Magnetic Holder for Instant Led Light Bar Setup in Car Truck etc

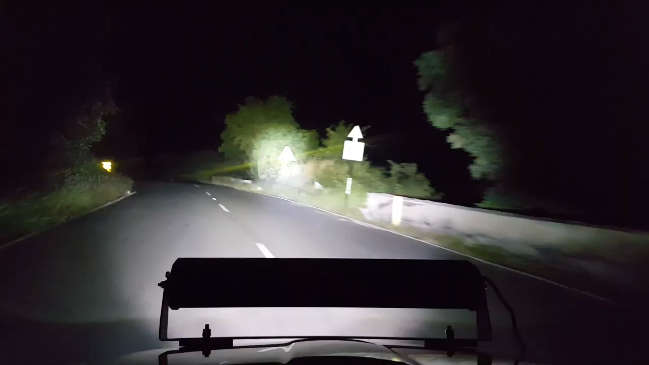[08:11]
let's take it for a ride and see how it performs in smooth roads there is no vibration on the light in patchy and rough roads there is vibration in the light the light bar is still intact there is not in a single movement like about 1 cm or 2 cm throughout my entire this test drive nearly about 100 and 150 km